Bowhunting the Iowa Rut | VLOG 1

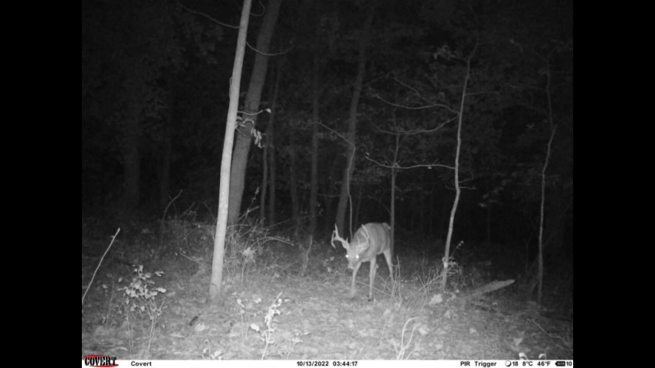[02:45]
couple of real giants as you can see by these pictures that I'm showing
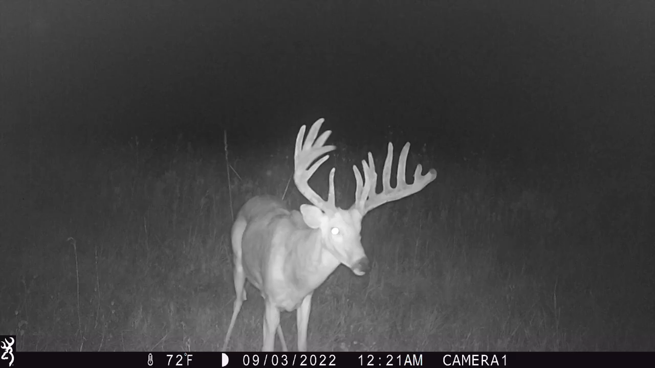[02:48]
you right now I mean it would just be a dream to have a chance at one of these it's of course a long shot for deer like that but they're there and